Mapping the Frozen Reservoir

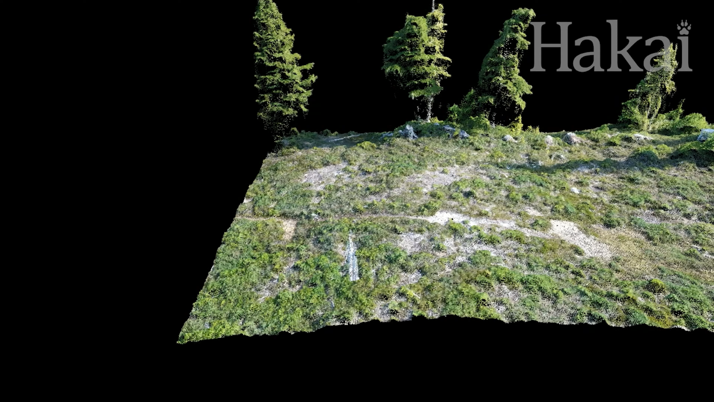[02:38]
To calculate the seasonal snowpack, the software subtracts the summer readings from the winter ones,
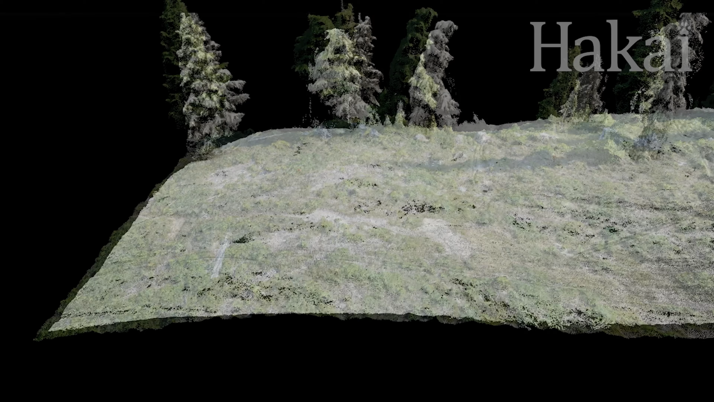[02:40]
creating a 3D rendering like this of Vancouver Island's Mount Kane.